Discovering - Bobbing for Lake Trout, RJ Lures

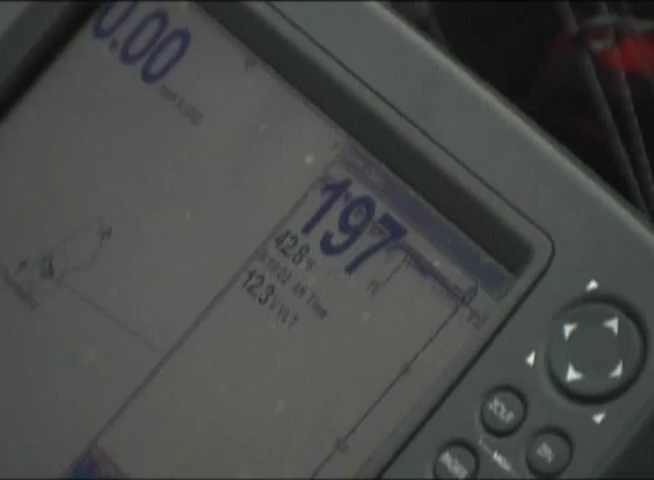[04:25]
And we're in 198 feet of water right here right now.